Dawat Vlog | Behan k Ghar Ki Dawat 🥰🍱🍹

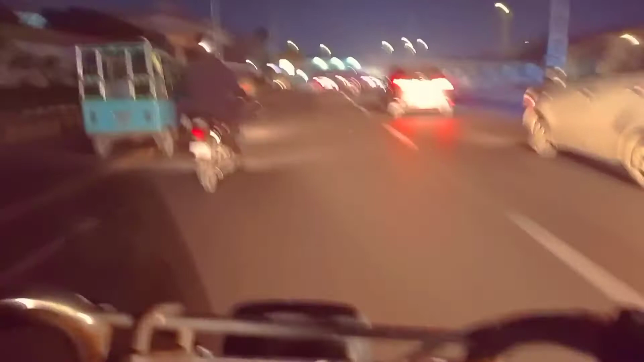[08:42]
इतनी तेज़ चल रही थी कि बस क्या बताएं, और सर्दी भी बहुत थी, जबकि हम पूरे पैक हुए हुए थे, सारी हमने चीज़ें पहनी हुई थी,
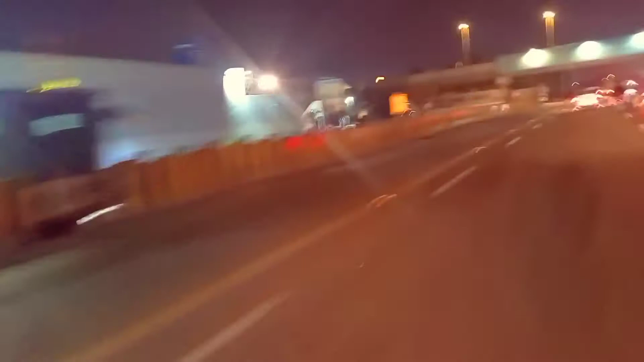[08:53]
मोज़े स्वेटर शॉल सब पहन के बैठे थे क्योंकि बहुत ज़्यादा हवा तेज़ चल रही थी, और रेहान बाइक चला रहे थे, मैं वीडियो बना रही हूँ। और आप बताएं आपको हमारी वीडियो कैसी लगी,
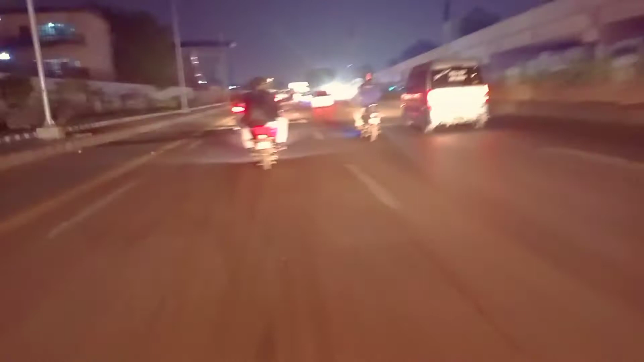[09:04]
अच्छी लगे तो आप लाइक शेयर कमेंट करना मत भूलिएगा, और मेरे ब्लॉग पे कमेंट करके भी बताइएगा। ये रोड शायद कारसास का रोड है, और हम यहाँ से जा रहे हैं अब अपने घर जाएंगे, घर जाने के बाद आपको मैं पहुँचने के बाद दिखाऊंगी कि हम घर पहुँच गए, ठीक है।
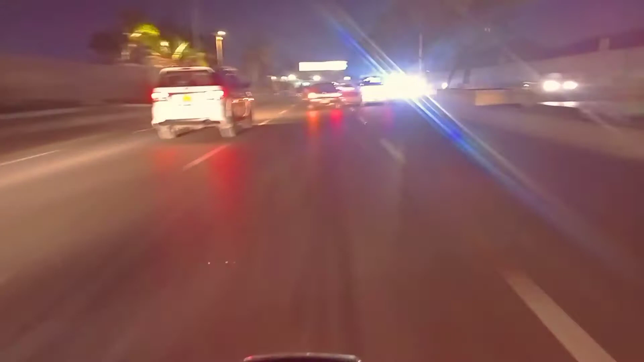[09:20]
अभी आप भी हमारा रास्ता ही देखिए,
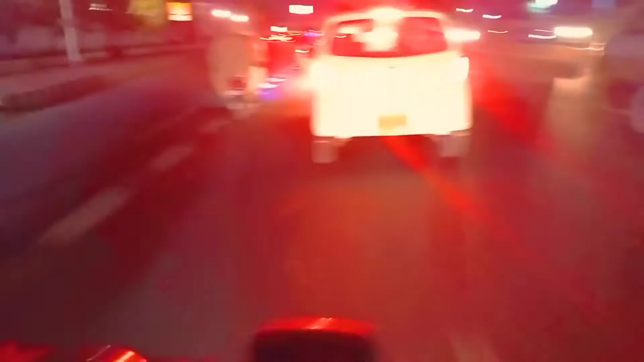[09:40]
पेट्रोल पंप आया था ये, अब हम डिग रोड का पुल है ये,